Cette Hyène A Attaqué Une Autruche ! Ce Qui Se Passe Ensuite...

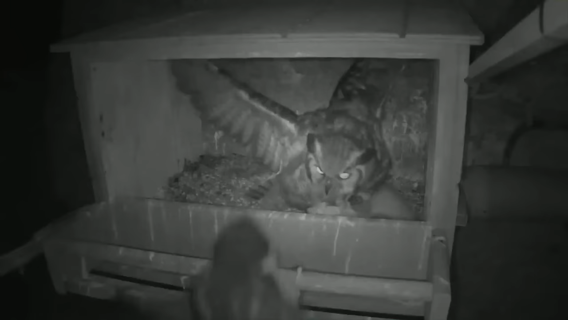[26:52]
Ce faucon a foncé dans le nid sans se rendre compte à qui il avait affaire.